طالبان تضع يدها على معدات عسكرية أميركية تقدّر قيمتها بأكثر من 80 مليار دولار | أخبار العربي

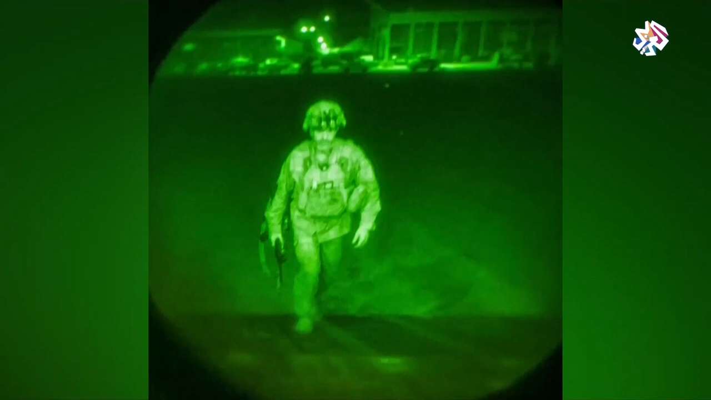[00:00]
تطوى حقبة هنا عند صورة لآخر عسكري أمريكي
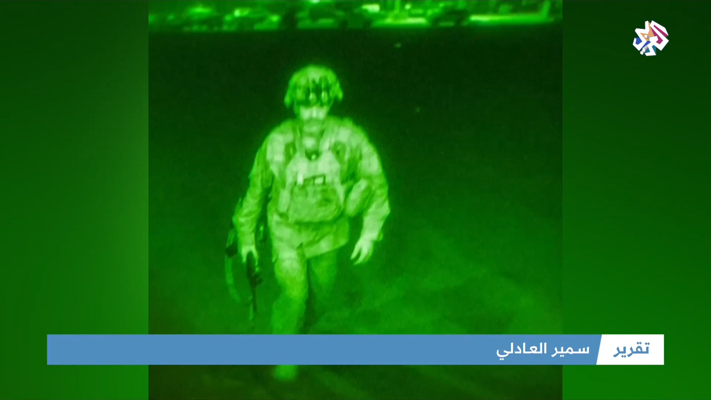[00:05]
يغادر مطار كابل صورة بمنظار رؤية ليلية العسكري